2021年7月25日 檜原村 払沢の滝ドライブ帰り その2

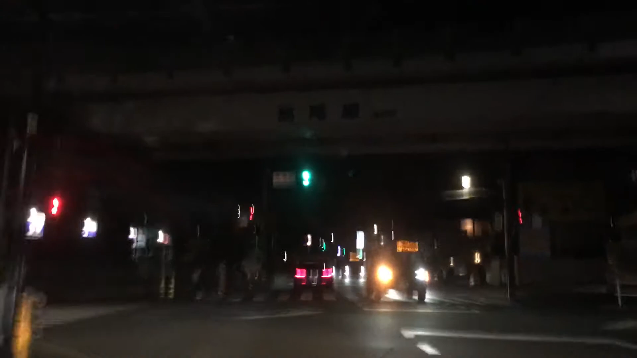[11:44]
ってて、わっきゃわ っやっぱ中央線であってた、さっきの。だって今これが京王線じゃん。